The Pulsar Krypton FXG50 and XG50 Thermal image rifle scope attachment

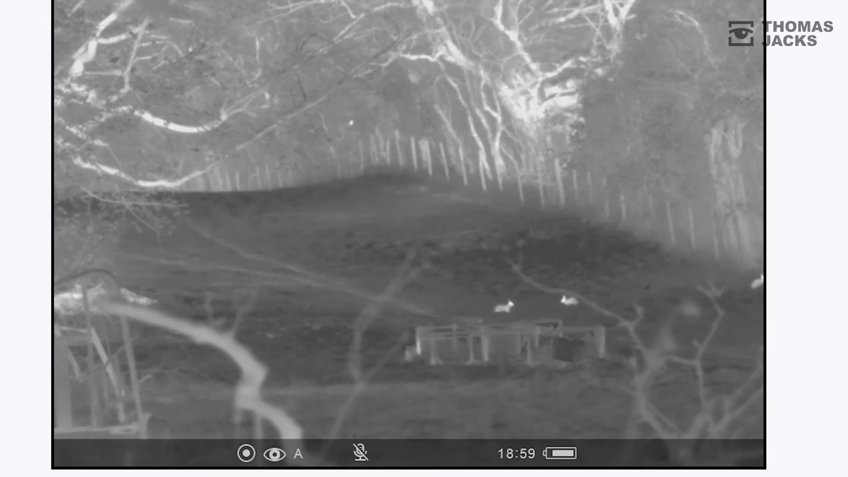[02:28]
both through the eyepiece or recorded with StreamVision on the internal memory.